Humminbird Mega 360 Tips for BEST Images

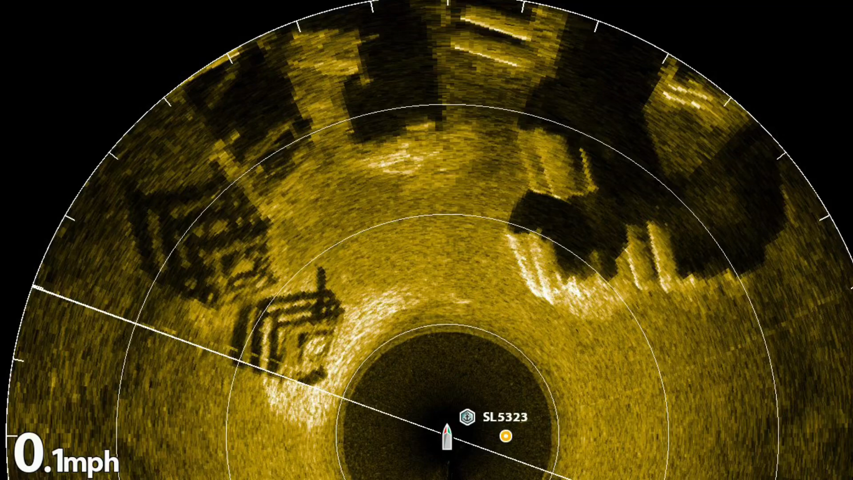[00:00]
Crisp and clear Mega 360 images are made possible with your Mega 360 in a stationary
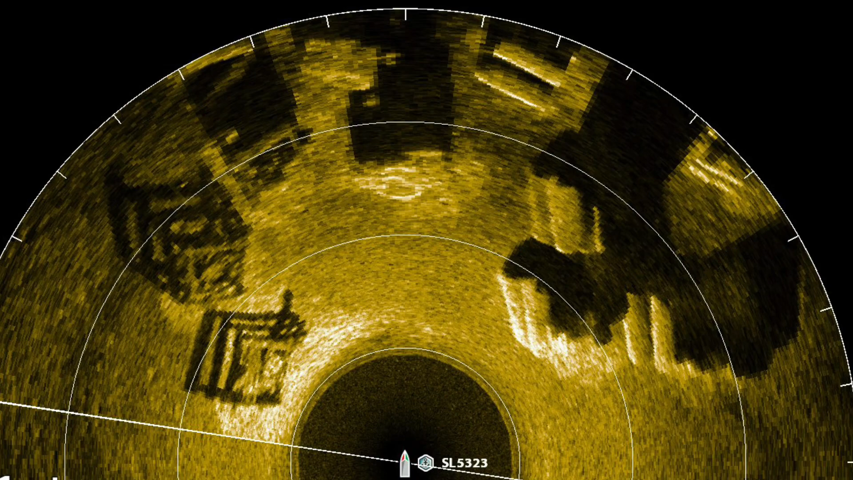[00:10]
spot-locked position as well as controlling your chart speed. Learn how to do it in this video.
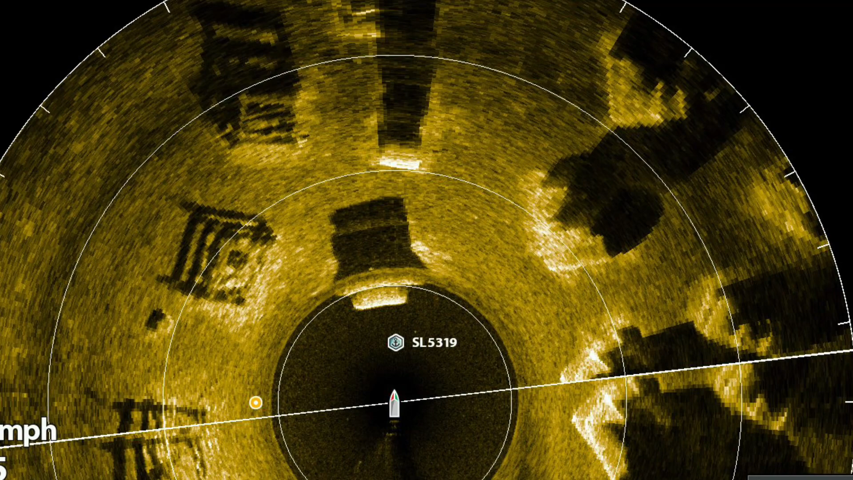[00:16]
For more information on my Mega 360 and down imaging settings check out my earlier videos on my YouTube channel.
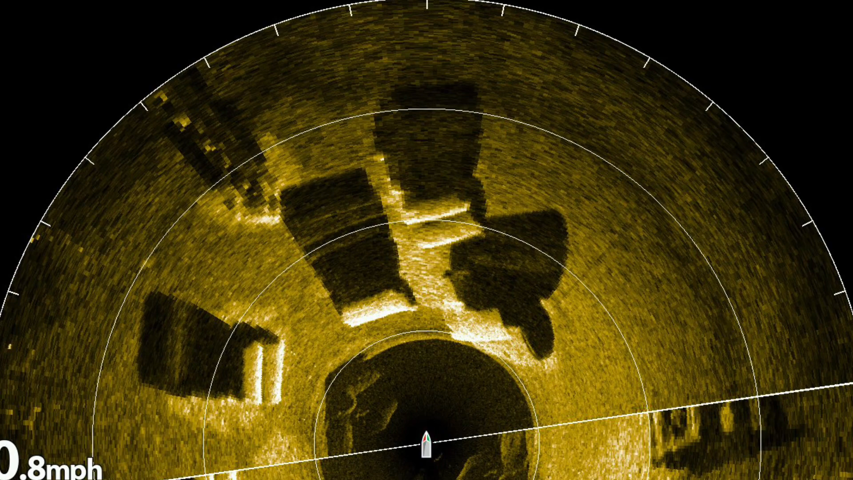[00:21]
The Mega 360 helped me discover these cribs and pipes in 13 feet of water.
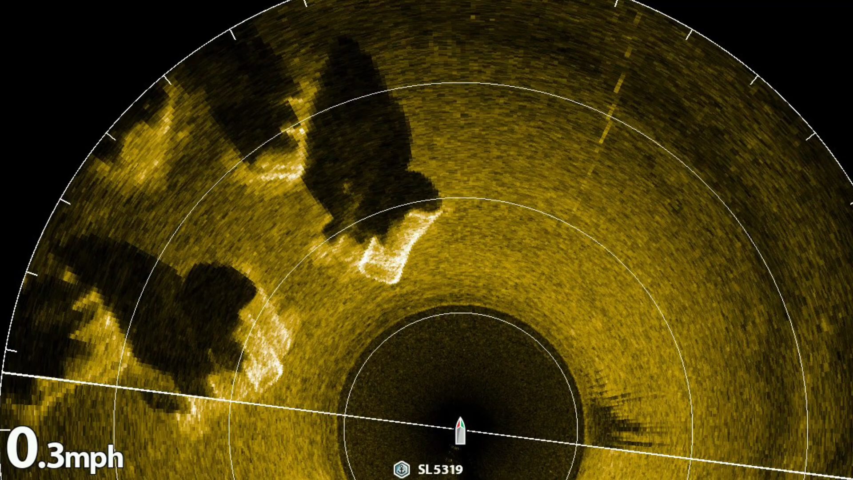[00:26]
I never would have been able to see them as the water clarity is poor here.
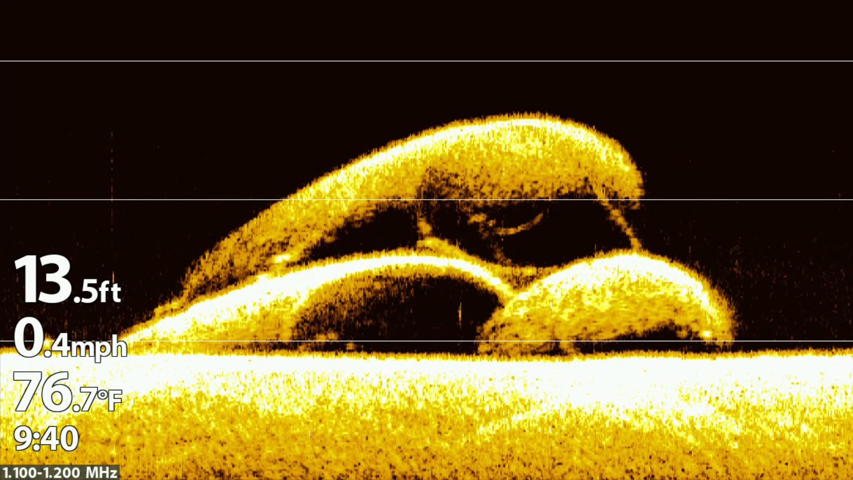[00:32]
On screen: depth 13.5 ft, water 76.7°F, speed 0.4 mph
The down imaging shows the depth.
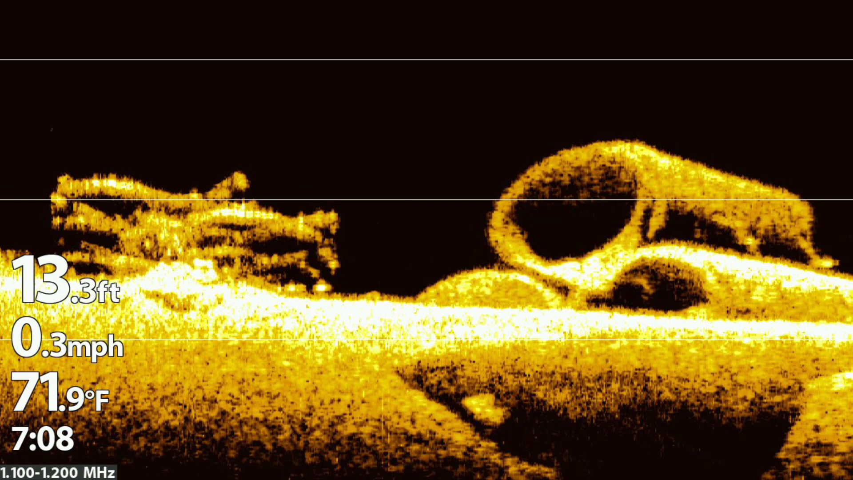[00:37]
On screen: depth 13.3 ft, water 71.9°F, speed 0.3 mph
This is my favorite close-up shot showing the crib and pipes.
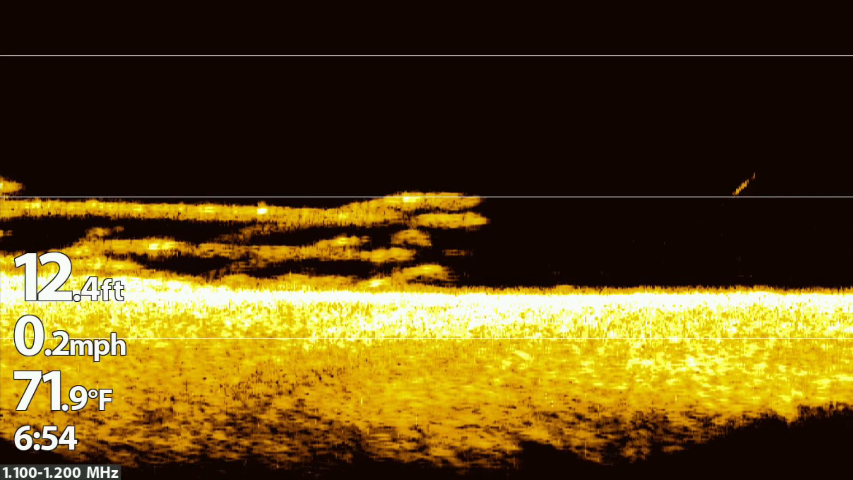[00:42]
On screen: depth 12.4 ft, water 71.9°F, speed 0.2 mph
Here's a little closer view of the crib using Mega down imaging and you can see a small fish suspended to the right.
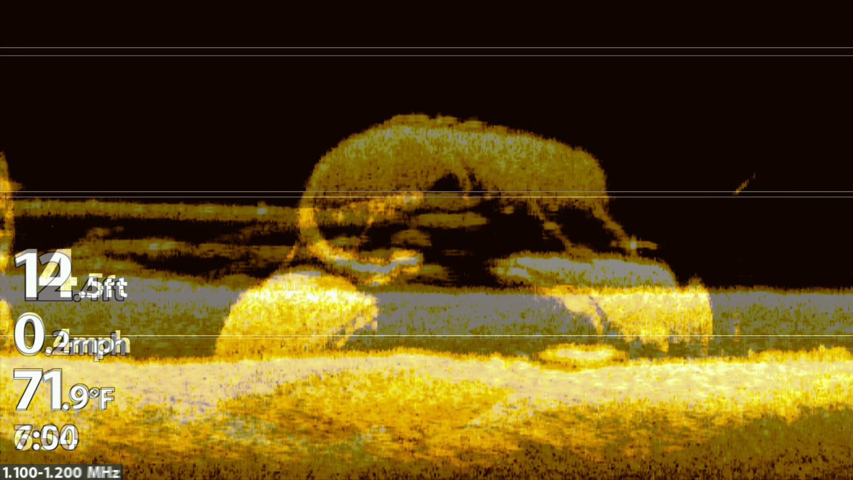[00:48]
On screen: water 71.9°F
The Mega 360 images are complemented by the Mega down imaging
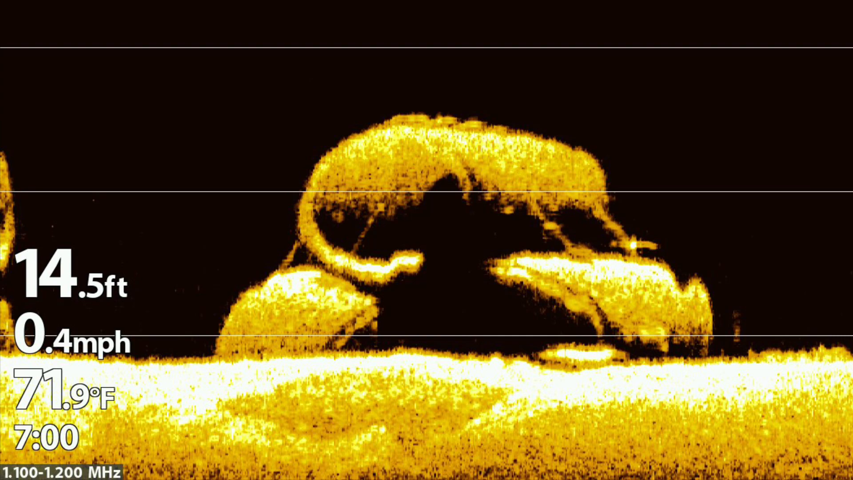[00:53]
On screen: depth 14.5 ft, water 71.9°F, speed 0.4 mph
showing super clear detail on the pipes and the wiring. Amazing technology.
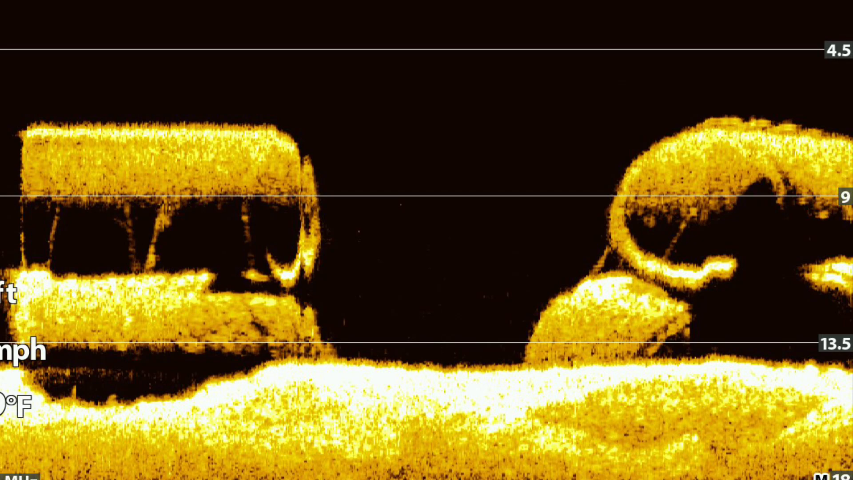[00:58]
Here's a slightly different angle and perspective on the pipes.
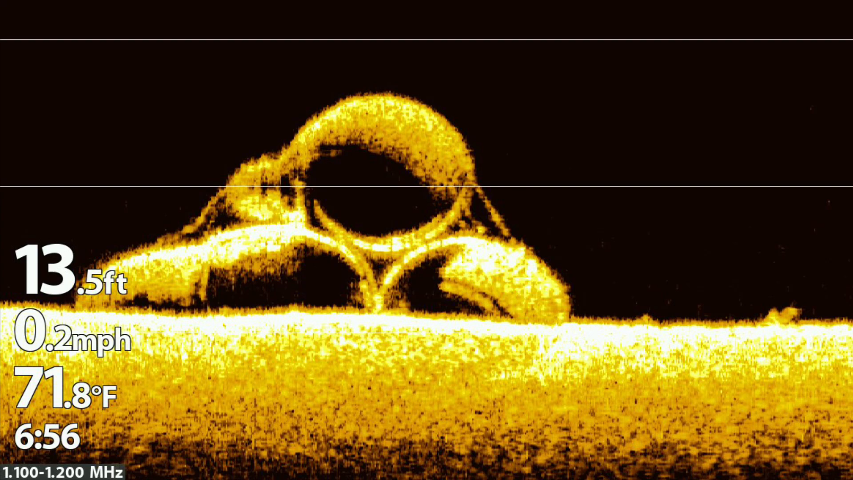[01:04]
On screen: depth 13.5 ft, water 71.8°F, speed 0.2 mph
Looking closer at this pipe picture it looks like a large pike sitting at the base of it.
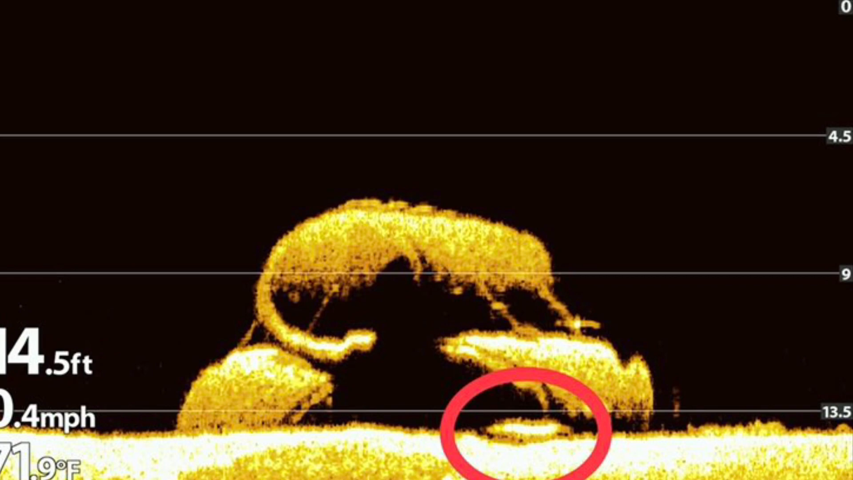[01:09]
Here we have some fish between a set of pipes near the cribs.
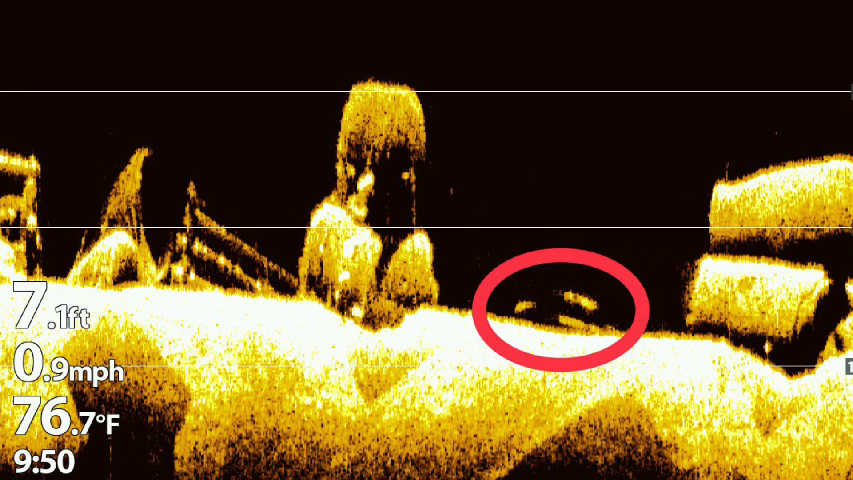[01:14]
On screen: depth 7.1 ft, water 76.7°F, speed 0.9 mph
There are more fish located above and adjacent to the pipes.
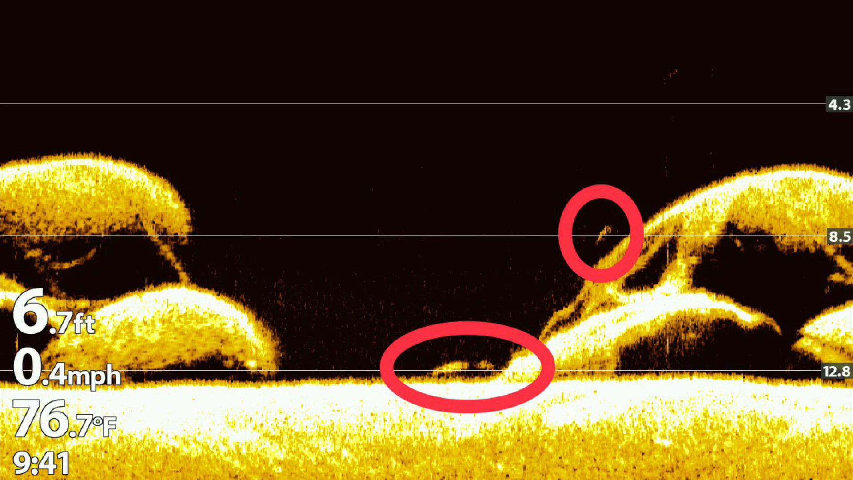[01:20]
On screen: depth 6.7 ft, water 76.7°F, speed 0.4 mph
Here's a good tip for getting the clearest shots on your Mega 360.
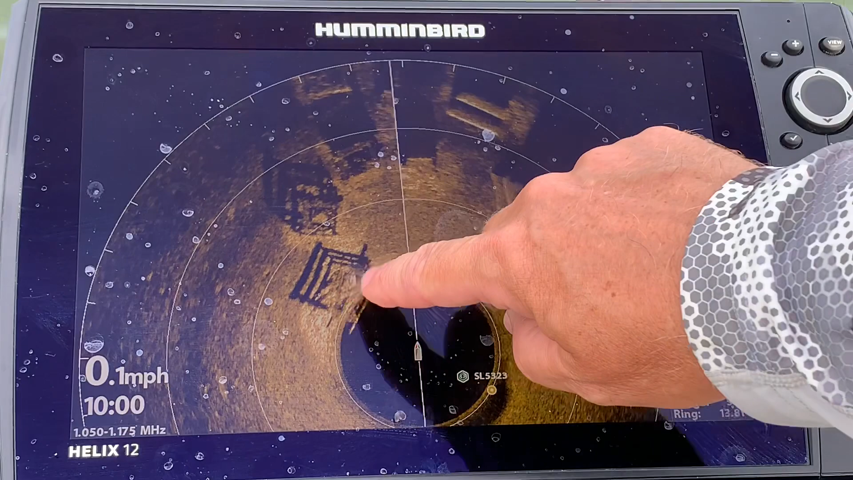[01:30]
Over here you can see a couple of cribs and you can clearly see the shadows definition and the shadows over here. Up to the right here you have some pipes here, some pipes here. You can see the shadowing in behind the pipes.
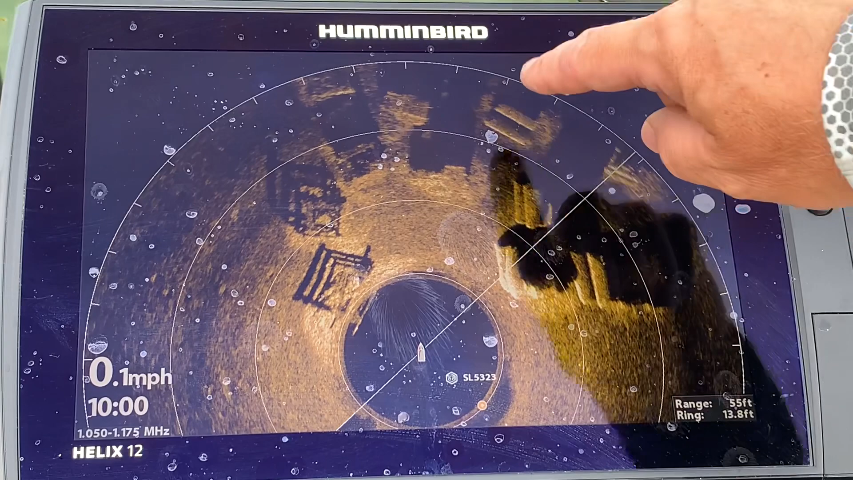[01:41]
On screen: speed 0.1 mph
It's a pretty cool area and I have my chart speed on one and I'm going to change my chart speed up to when I'm just running around fishing. I keep it on four so I'm going to hit my menu button and I'm going to bring my speed up to four and we're just going to compare the images.
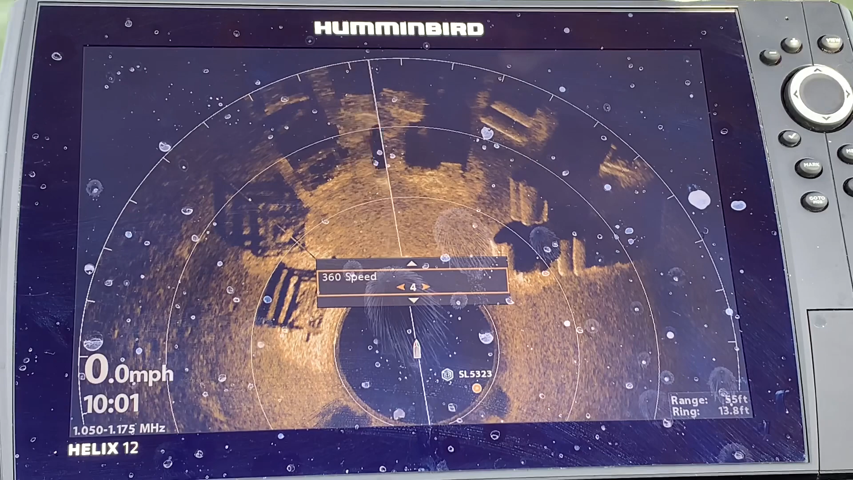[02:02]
On screen: speed 0.0 mph
We're going to exit out of that and we'll let it rotate around a few times and we'll see some difference in the clarity but not too much.
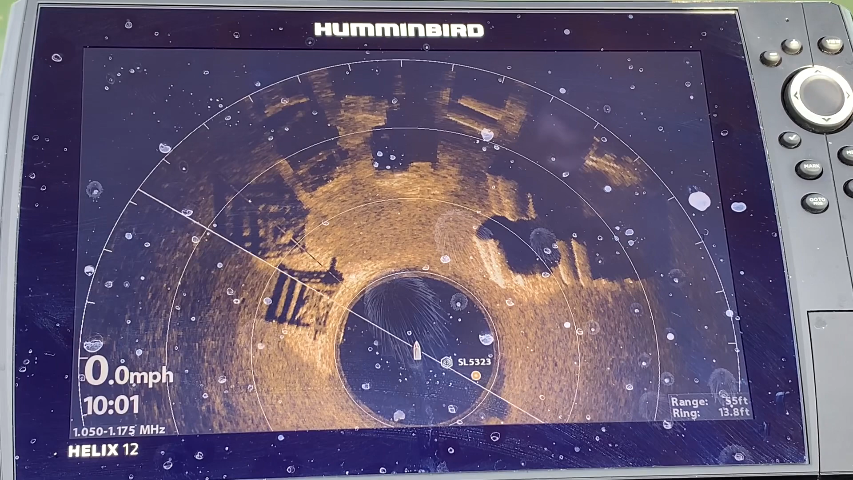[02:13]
On screen: speed 0.0 mph
If you want the best possible picture they'll slow it down to one. Let's take the chart speed up to six and we'll compare and you'll find that it's still pretty darn good. I mean we are spot locked which is helping. Please remember with your Mega 360 you are going to get your best images while you are sitting still.
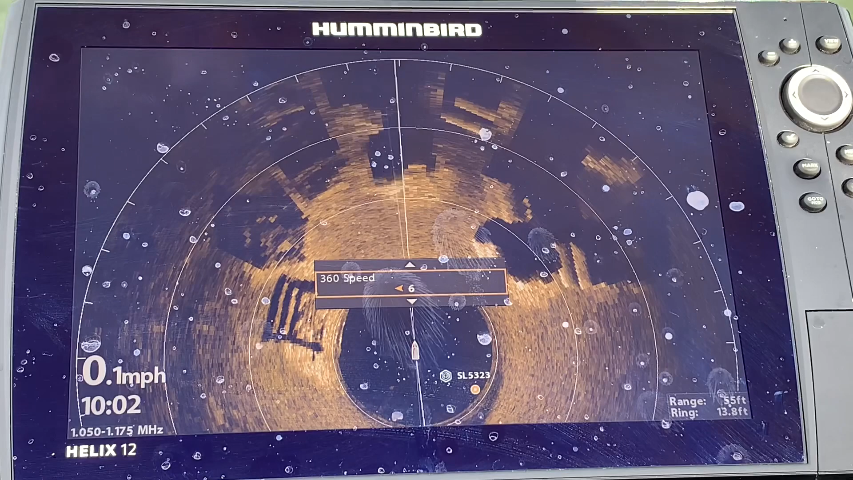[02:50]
On screen: speed 0.1 mph
That stationary position is always going to give you the best imaging which is contrary to the side imaging where you have to be moving to get your best pictures. We are going to go back to one and as you saw four